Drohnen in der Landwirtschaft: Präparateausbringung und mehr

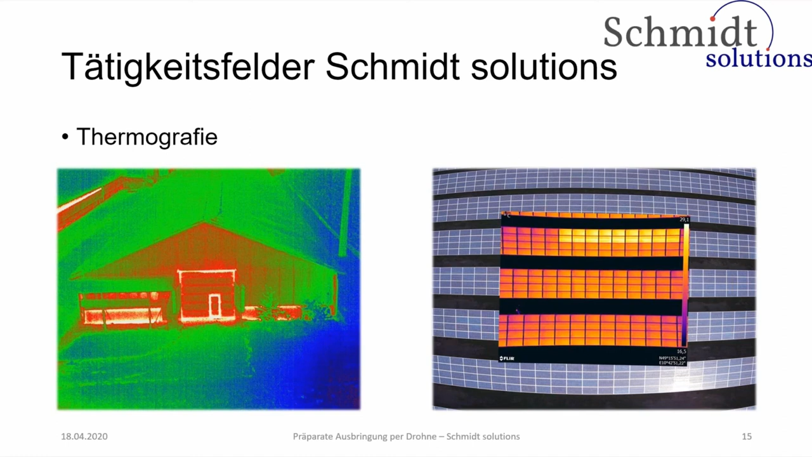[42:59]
Links, da haben wir mal so einen Brudestall thermografiert. Das sieht man auch ganz deutlich, wo halt die Wärmebrücken sind. Ist jetzt aber nicht das Riesenthema. Und was aber dann auch noch aufkam, das hatte ich gar nicht so auf dem Schirm, das ist dann die Regionsuche gewesen. Ich habe hier die zwei Bilder mal nebeneinander gestellt. Wir haben eine Dual-Kamera, die macht immer quasi dieses normale Farbbild und das Thermobild gleichzeitig.
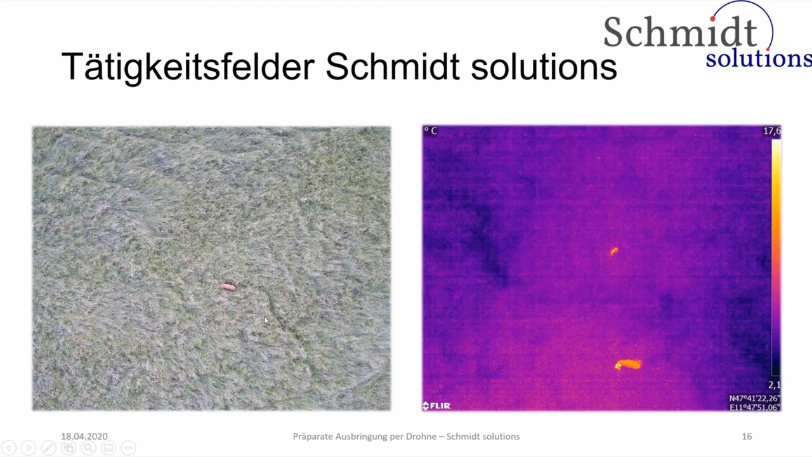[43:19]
On screen: scale top 17.6°C, scale bottom 2.1°C
Und man sieht jetzt unten in der Mitte die Riecke. Jetzt habe ich das noch ein bisschen vergrößert, weil es gibt immer wieder Leute, die sagen zu mir, naja, das kann ich ja mit der normalen Kamera auch finden. Aber also ich glaube nicht, dass jemand das Riecke jetzt hier auf dem Bild findet. Da habe ich den Kreis noch drum gemacht auf dem Wärmebild, sieht man es ja ganz deutlich. Ich hätte es auch nicht gedacht, dass das so ein großes Thema wird und dass das so gut funktioniert. Aber das ist eine ganz tolle Sache eigentlich, die wir da machen können. Und das ist auch, ich denke dieses Jahr wird es noch mehr, wir haben da schon einige Anfragen.
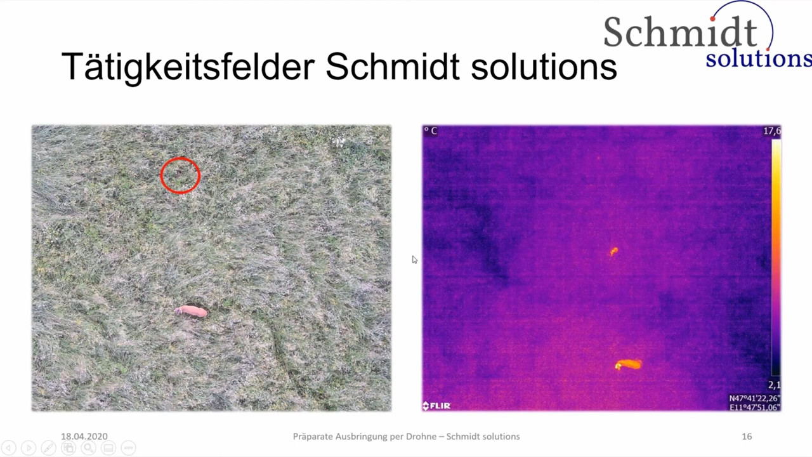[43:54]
On screen: scale top 17.6°C, scale bottom 2.1°C
Ja, und dann machen wir Inspektionen.